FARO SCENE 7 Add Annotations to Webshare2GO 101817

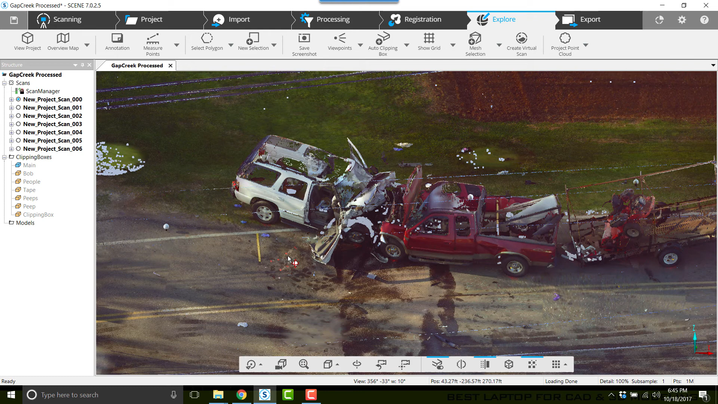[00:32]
start with doing it in 3d first let's look at the gouge marks in this crash there's a good photograph of the gouge marks so we want to add that as part of annotation link in order to do that we're going to click on annotation and then click down here near the gouge once we get that selected we're going to click on general and we're going to name the impact under some gouges a couple of rules about naming items no two items can be named the same you can have no spaces in the names now click apply so the box will
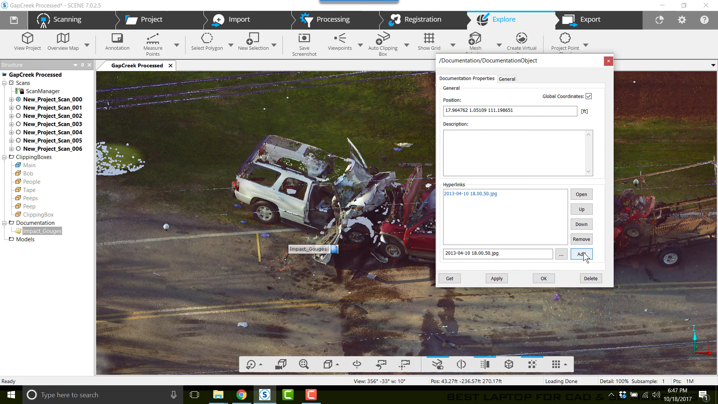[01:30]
apply and ok so you always want to make sure that you check the images that you're using is the right one so this is the impact gouges
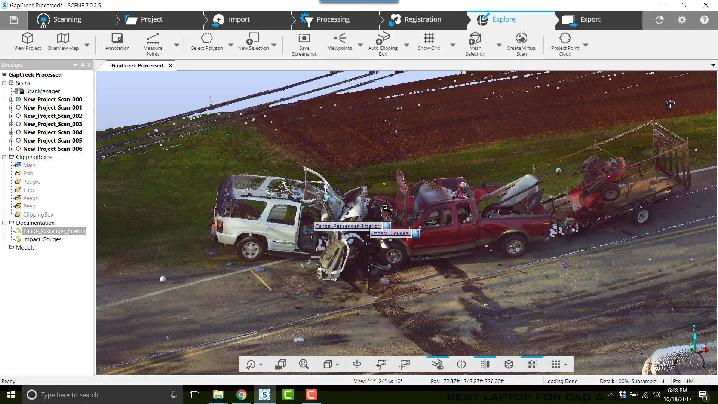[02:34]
ok so let's do another one we'll do one of the frontal damage of the pickup truck so I'll click on annotation click on the front of the pickup and I'm going to type in pickup underscore front click apply now go back to documentation properties I'll click the browse button and I'll click on the picture of the front of the pickup truck and click open then I'll strip out the path I'll click add
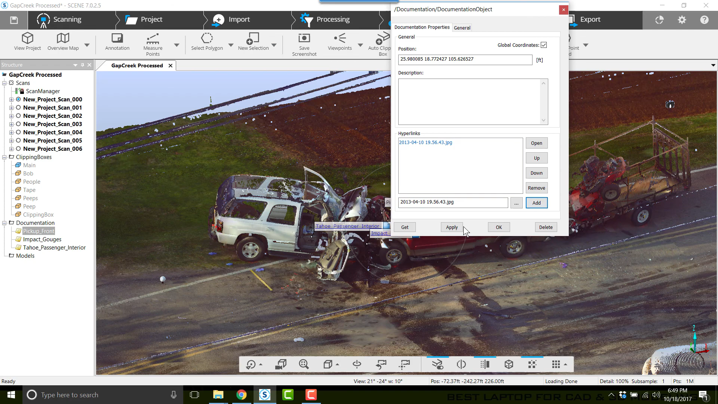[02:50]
apply and ok the last thing I'm going to do I'm going to add a annotation
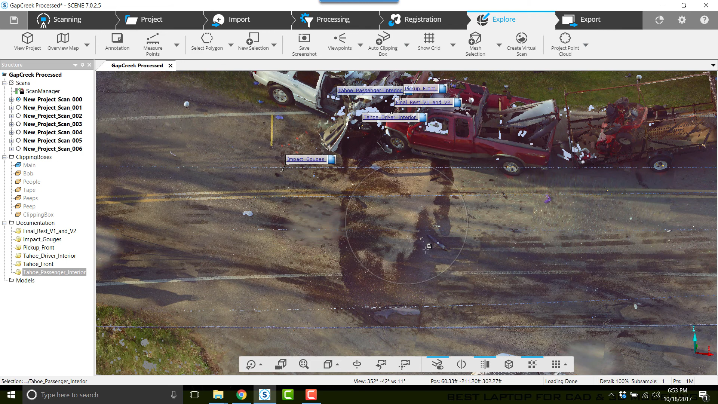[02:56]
for the top view diagram so this is actually the line drawing from ferrozone so
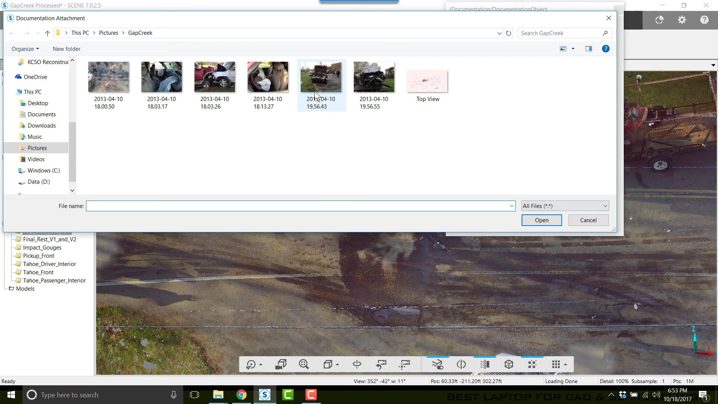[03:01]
I'll click on browse click on top view click ok and strip the path now click add apply
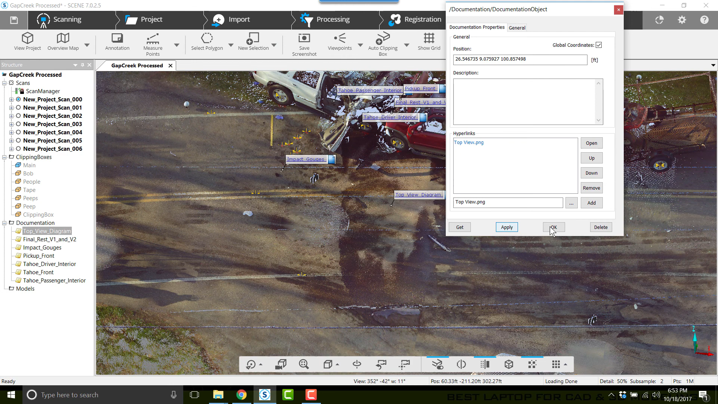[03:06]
and ok now I'll save and I'll type in add
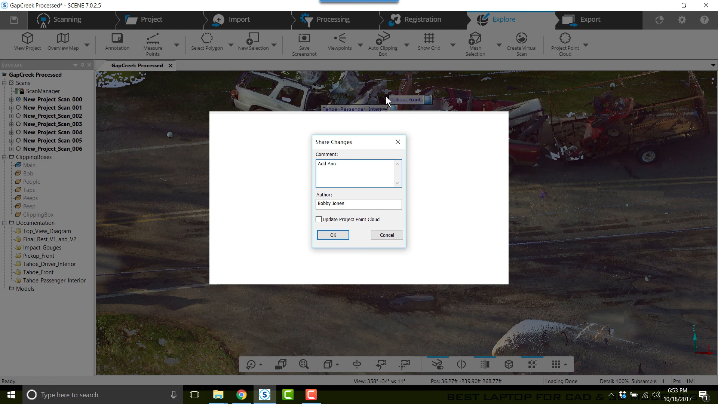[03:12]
annotations and image links ok now
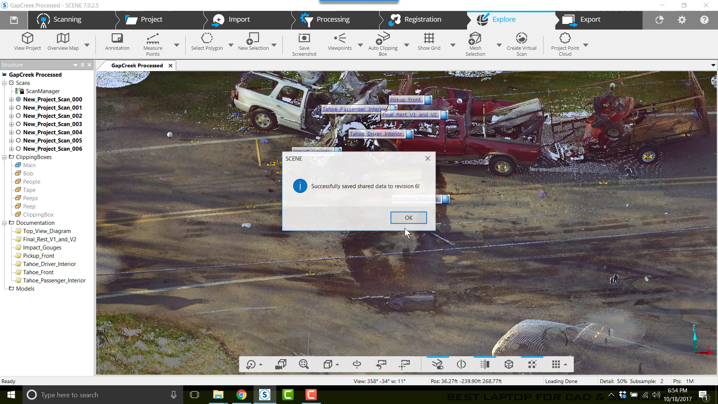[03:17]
I'll go to export and I'll click web share cloud export web share
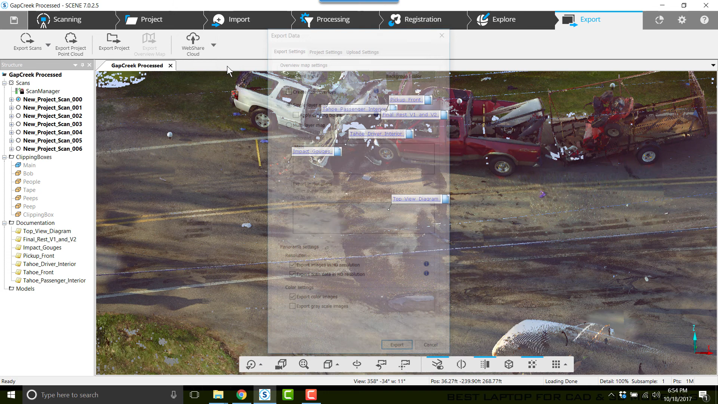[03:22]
project I'll choose apply clipping boxes and export grayscale
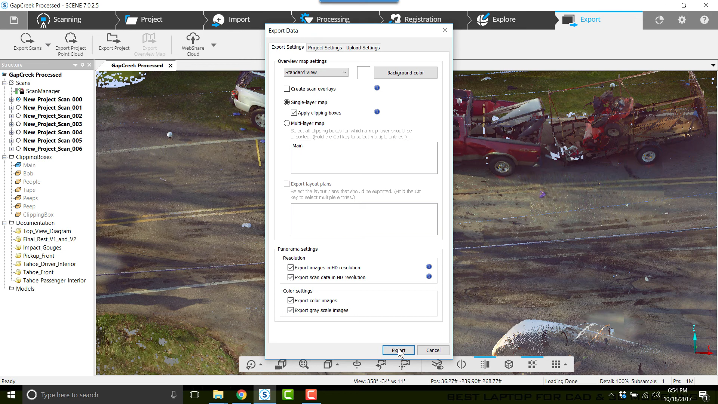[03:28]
images and click export scene will create a web